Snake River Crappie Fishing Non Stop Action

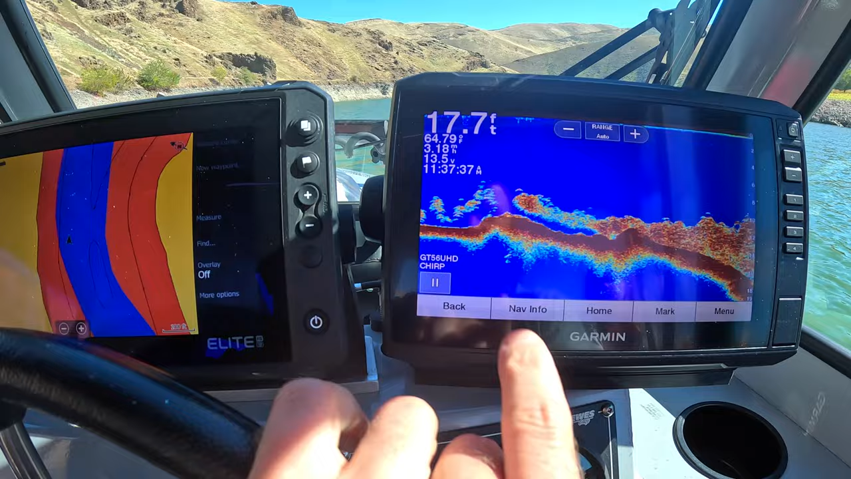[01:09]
On screen: depth 17.7 ft
That's all fish, that's all big scoops of fish.
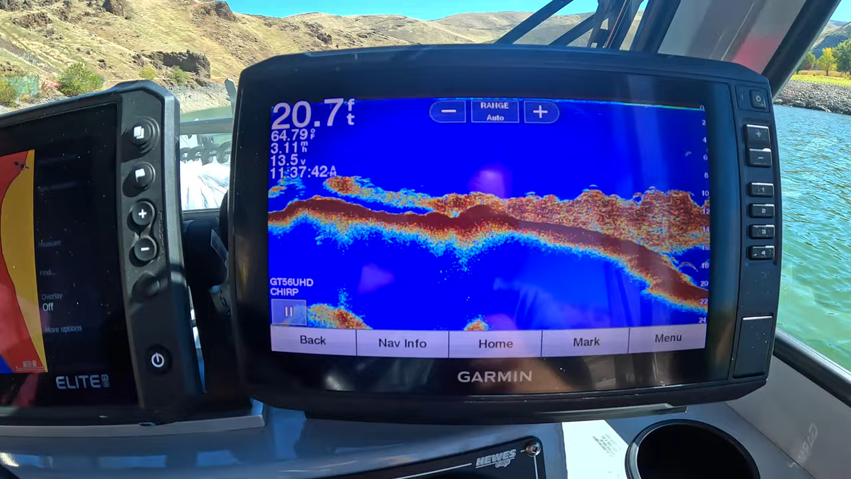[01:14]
On screen: depth 20.7 ft
We'll find out what that is here in a little bit, but that's all just giant scoops of fish.
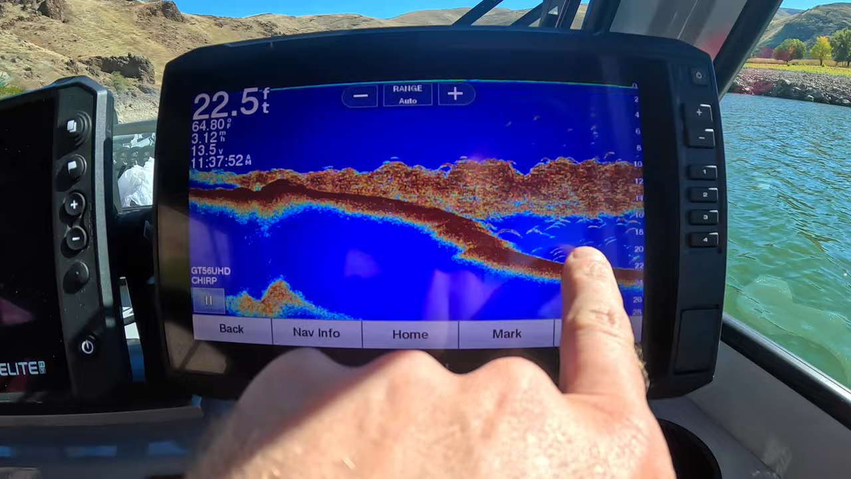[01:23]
On screen: depth 22.5 ft
That's probably a bigger bass feeding on the smaller fish.
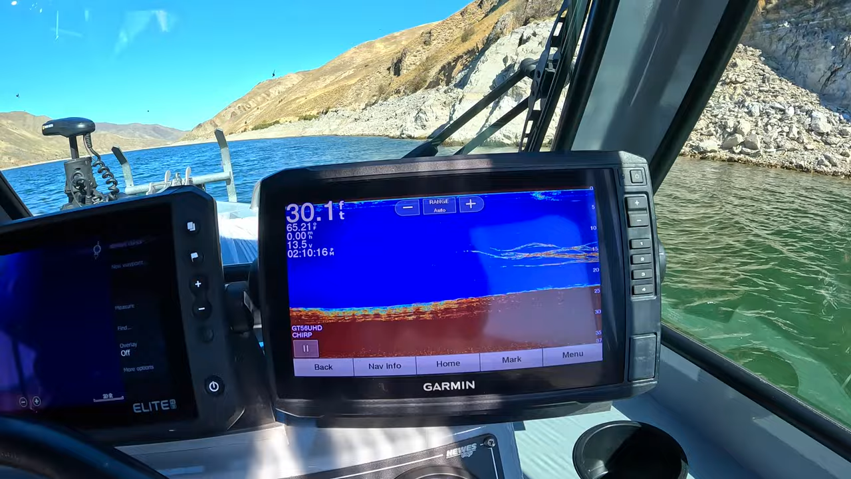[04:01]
We're standing in about 30 feet of water and that's probably a good, a decent school of fish right there.
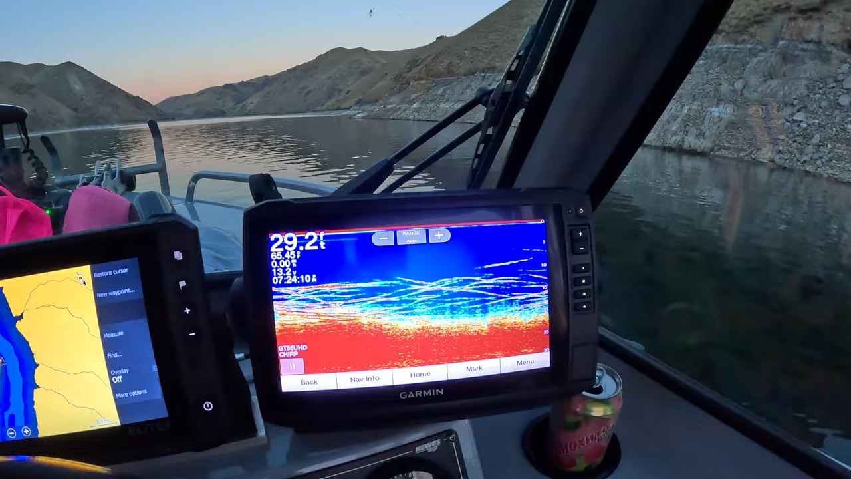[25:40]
On screen: depth 29.2 ft
So we're casting into like 50 feet. Um, and as you can see the fish are also kind of suspended here.
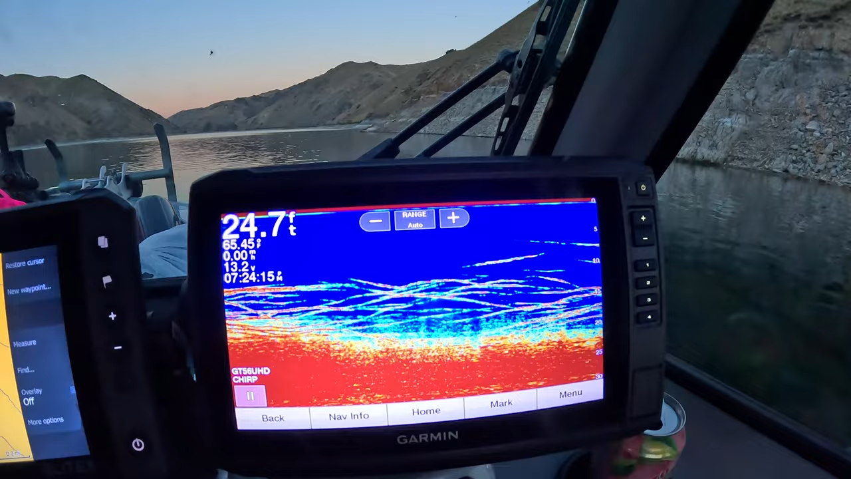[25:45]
On screen: depth 24.7 ft
So we'll give this place a try. See if we can hook into one or two down here. Maybe it'll be a little bit bigger.